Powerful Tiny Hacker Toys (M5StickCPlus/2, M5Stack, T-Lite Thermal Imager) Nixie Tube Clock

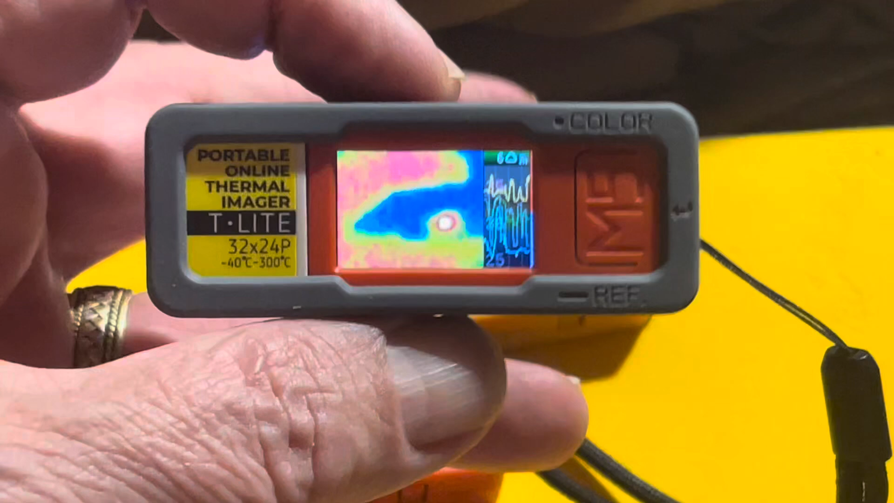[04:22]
But this is getting thermal information. You can see my little, my little Plus 2 right here is a little bit hotter.